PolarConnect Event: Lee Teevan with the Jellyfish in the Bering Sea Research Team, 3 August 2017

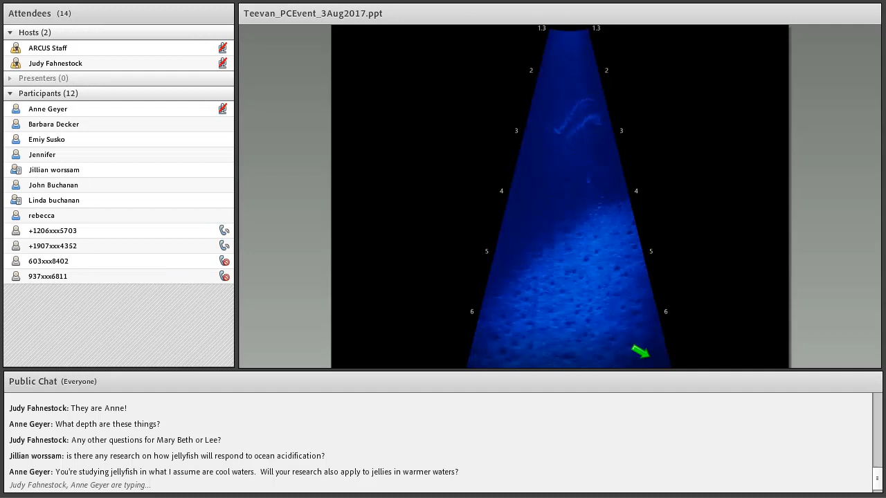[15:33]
So the numbers that run along this are also the depth in meters or feet or inches, or what's the scale on the side? It's actually range from the sonar. It actually begins at, looks like 1.3 meters here, and extends out to around 7, I guess, probably.